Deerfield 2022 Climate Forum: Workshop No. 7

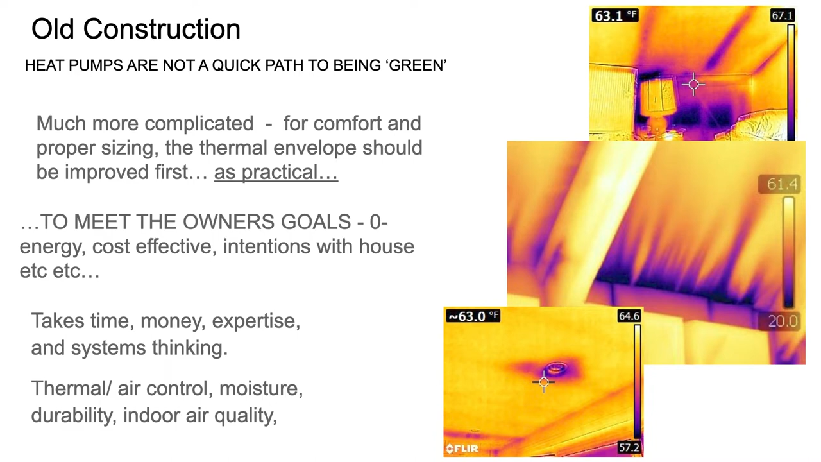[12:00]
You want to get rid of it. Great. You can't just throw heat pumps in your house thinking that you're just going to swap out that system because your basement's going to get even colder, even wetter, leading to other issues. All these infrared pictures here are from houses where people wanted to convert to heat pumps. And they had major thermal boundary flaws.